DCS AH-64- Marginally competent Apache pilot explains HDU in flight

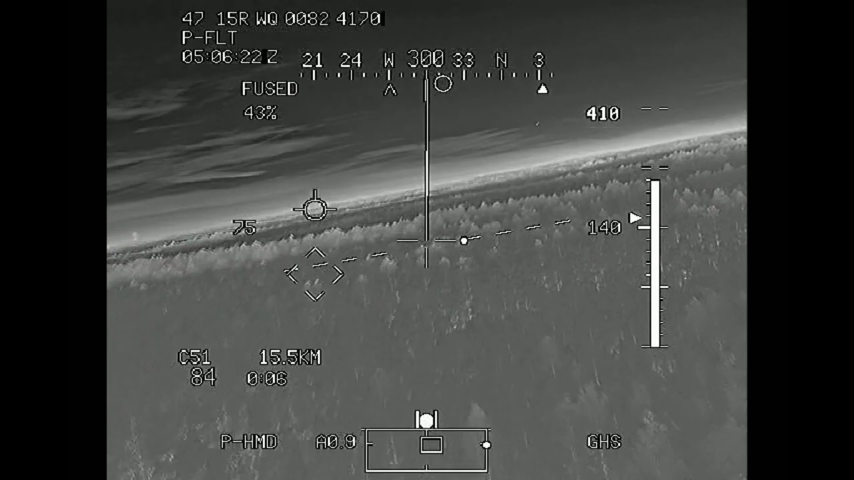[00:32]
but we are going to reference what we've learned in the previous video. So it's probably a good idea to go check that out. And otherwise, we're going to go ahead and start here and take a look. All right, so we're going to start off. We're on the ground.
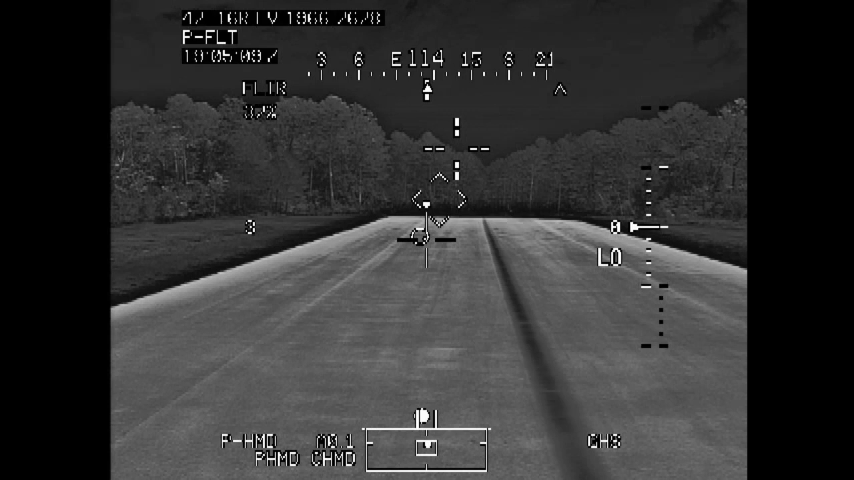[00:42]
I've got it paused here. We're on the ground. It looks like it's a nighttime mission because they're up FLIR. So you can see up there at the top left, it says FLIR at 44%. That's their mass torque. If you remember in the center, we've got that crosshair. That is our Linosite reticle. So it means a couple different things. So right now, what we're going to look at it though, is it's a top down representation of the aircraft. And you can see a little dot there in the center and a little circle. That little circle is going to move. And that is what you can think about top down view.
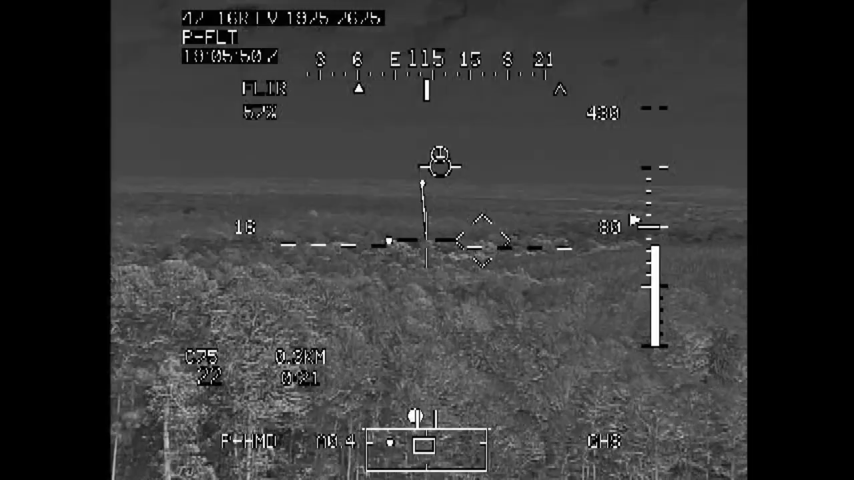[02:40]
That's the scene of the crash. So as long as we keep that above the trees, then we know we're going to be okay. You've got that, uh, diamond there. That is the head tracker, which if you remember from the video is, is just basically, uh, always pointing for the front of the aircraft kind of helps you reference things. Uh, you're going to see a little crosshair. There it is right there, a little crosshair, uh, that kind of pops in. That is the other guy's line of sight. So right now this pilot has the other pilot's line of sight as his acquisition source. And so you see those little dots appearing. Those little dots are guiding him towards the other guy's line of sight queue.
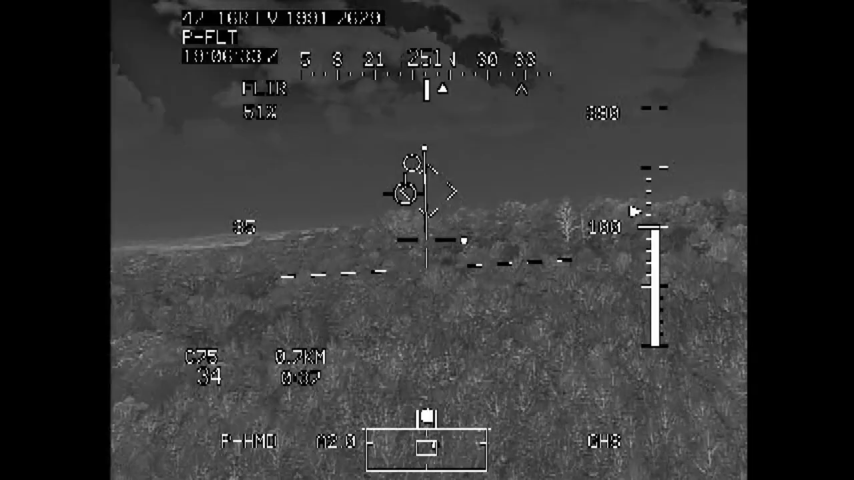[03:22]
Uh, you can see they're just kind of dragging that flight path vector, just like you would in a fixed wing aircraft. Uh, they're at 33 knots. So, you know, they're just above ETL, right above the trees. Uh, but you can see down at the bottom left, we've got that, uh, waypoint data that popped up. So Charlie 75 is the waypoint they're heading to. They're currently at 0.6 kilometers away from it. And they've got their, uh, ground speed there and the time to the waypoint. Now I'm pretty sure the waypoint is actually where they're, you know, taking off from and going to, uh, so that time is going to be, going to be changing. But if you were heading direct to it, it's going to tell you, you know, how long until you get there.
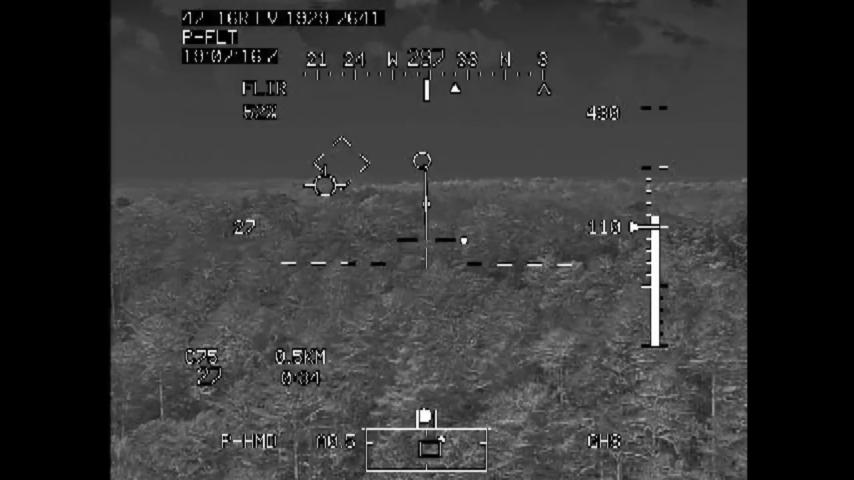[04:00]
As you can see up top, the heading tape is not changing based on his, his movement of his head. So it is always based off that essentially the head tracker. Uh, so the aircraft is heading at a 298, uh, and, and that's not going to change based on the head movement like it would in, in some fixed wing aircraft. The information you see at the top with the, uh, the grid and all that stuff, that would not be there. Uh, in aircraft, this comes, uh, through the playback, but all that information is available, you know, elsewhere in the aircraft. Uh, we can confirm that he is looking at the gunner's helmet site as his acquisition source. It's down there at the bottom right, uh, in the, uh, high action display area.
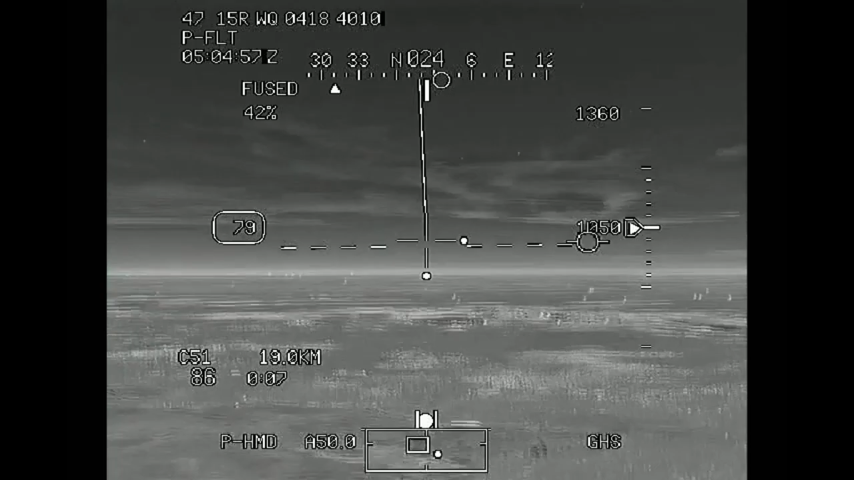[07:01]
You see that little dot and that little dot is the gunner's helmet site. Cause that's what he's got up as his acquisition source.
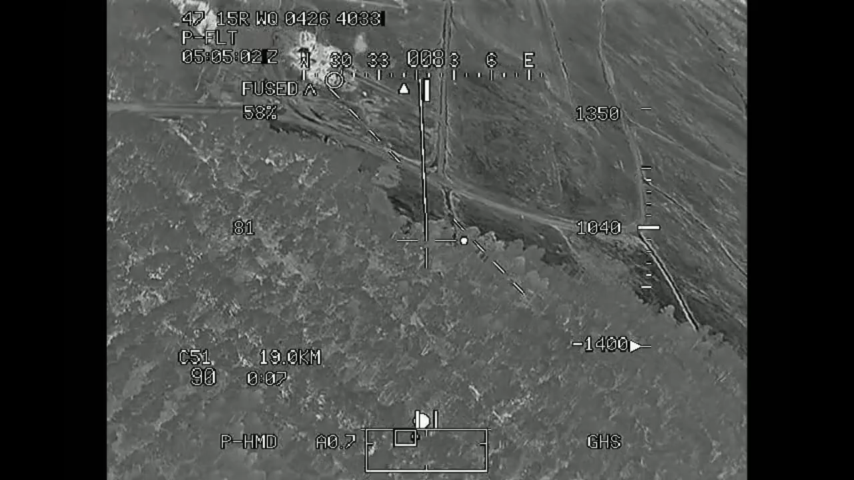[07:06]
So you can see it moving around and gives you an idea of where it's at. And of course you've got the little, uh, a little Q dots as well.
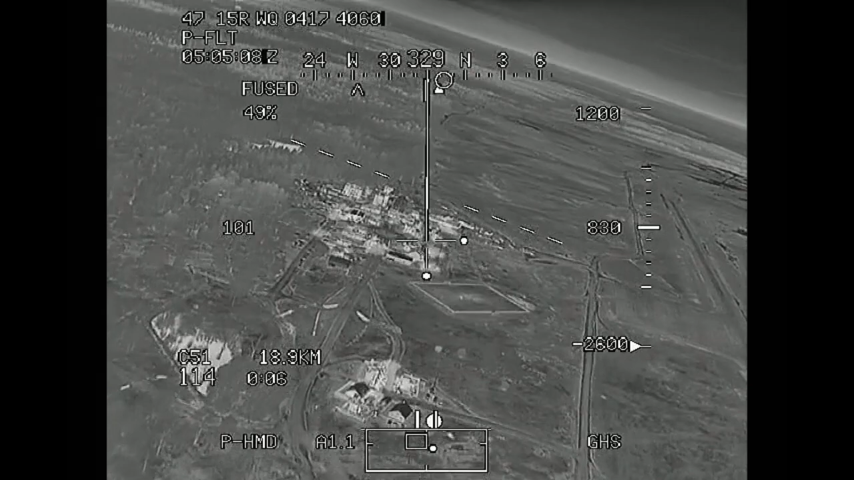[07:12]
So they're in fused mode, which is kind of neat. Uh, this is a new echo model thing. So it's fused between FLIR and night vision, uh, just like NVGs, uh, which is pretty helpful.
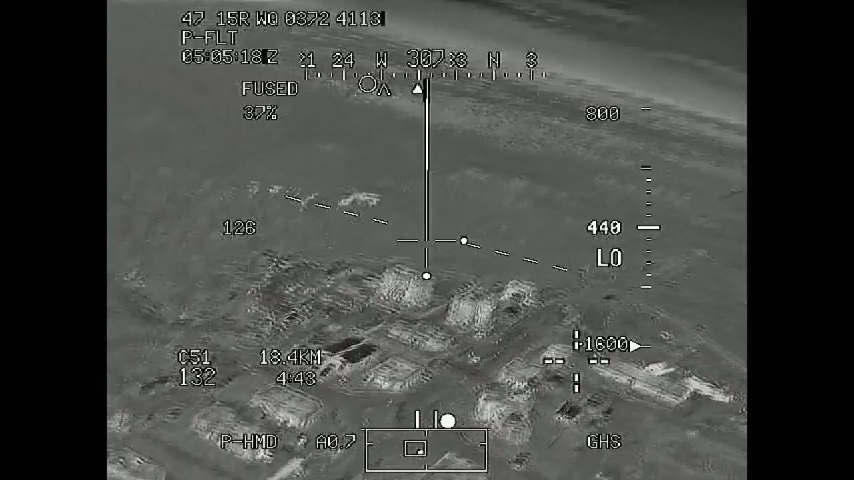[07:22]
Let's you see, uh, things like tracers and infrared lights and stuff. So they're flying a little bit, a little bit more dynamically than we saw in the last video. Uh, you can see there, they're above a hundred knots. We've got our way point off there and distance at 17 kilometers. Got our rate of descent over on the right. Uh, we've taken a lot of power. So they're just basically just kind of cruising on down to a treetop level and there we can see another aircraft, probably a wingman.
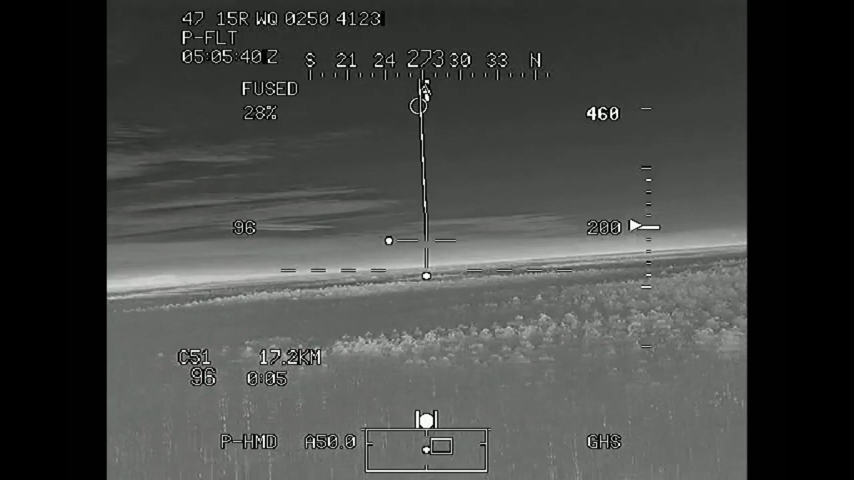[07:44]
Uh, you can see above the high action display or above the field of regard in the high action display is that that's your trim ball. So that's, you know, making sure that your aircraft isn't trim.
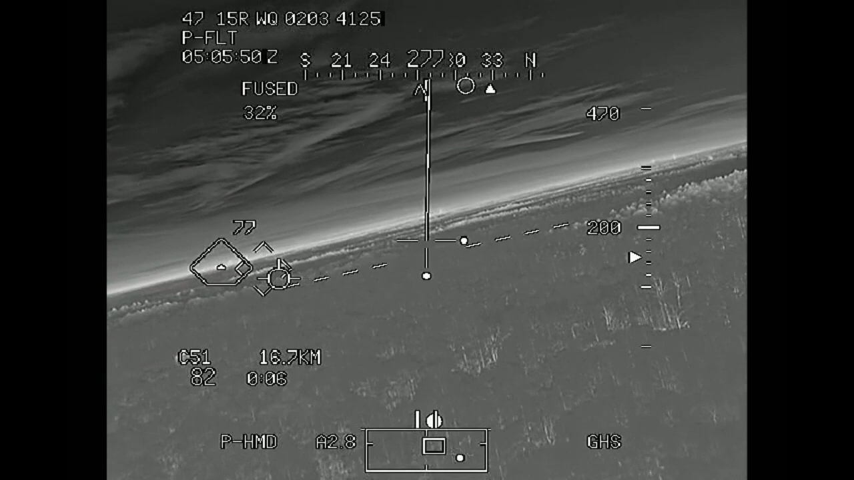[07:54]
And, uh, yeah, a lot of the same stuff that we just saw in the same video, but you can kind of see it in action. So we'll let it play out for a minute here and, uh, see if anything new pops up. All right. So here we are at the, uh, about 40 seconds left in the video. We can see that they're, you know, continuing to cruise along heading towards that way point, wherever that's at.
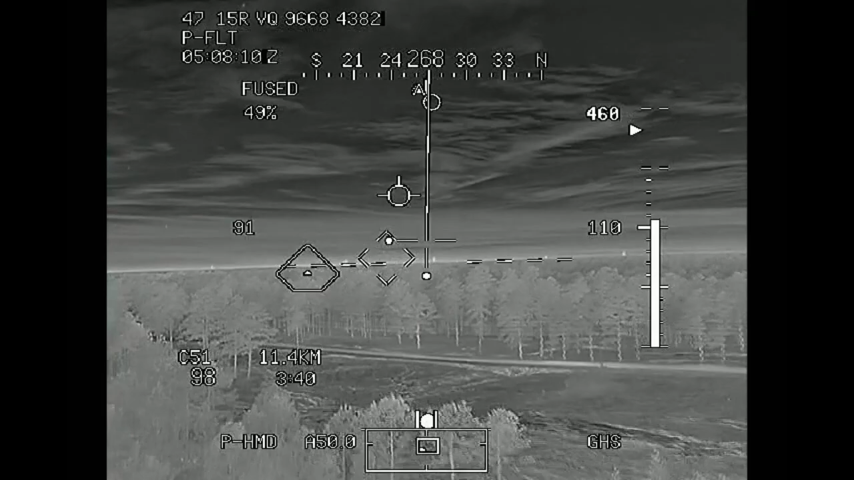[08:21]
Uh, it's now 11 kilometers away and you can see, we're just basically just cruising right above the trees. Um, just keeping that flight path vector just above the trees, about 520 MSL, 130 AGL. Hopefully you can see, you know, some of that stuff in action. It's a lot going on. Uh, I'll try to get some video of some shootings. So there's some other, you know, symbology that's going to, going to appear there, but typically, uh, that's, that's the stuff that you're mainly going to be looking at while you're flying the Apache. So hopefully you enjoyed the video, a little introduction to it, and I will talk to you guys later.